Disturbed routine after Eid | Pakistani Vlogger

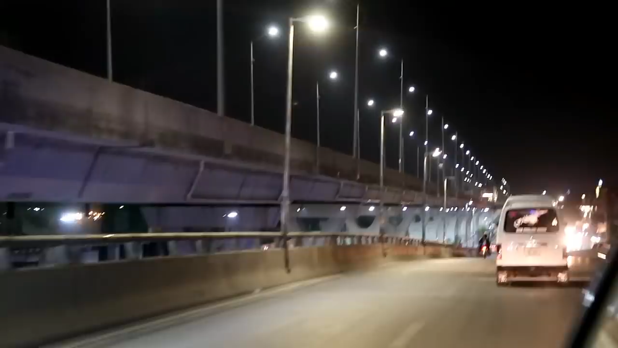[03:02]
ہوں جہاں پہ رابی سینٹر چائنا سینٹر سارے یہ چیزیں ہیں وہ ابھی میں آپ کو آگے دکھاتی ہوں تو بہت بہت عرصے کے بعد میں آئی ہوں ویسے بھی اس طرف آنا اب کم ہوتا ہے ایک ٹائم تھا کچھ سال پہلے میں نے یہاں پہ بہت اچھا ٹائم گزار رہا ہے اور یہاں کی یوں سمجھیں چپا چپا جو ہے میں جانتی ہوں کیونکہ یہاں پہ بہت ہی میرا ٹائم زیادہ گزر ہے اور اچھا
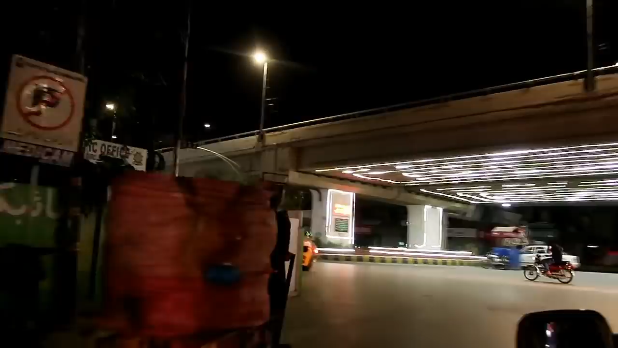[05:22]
جاتے ہوئے یہاں پہ سٹیڈیم ہے سٹیڈیم روڈ پہ فوڈ سٹریٹ ہے پوری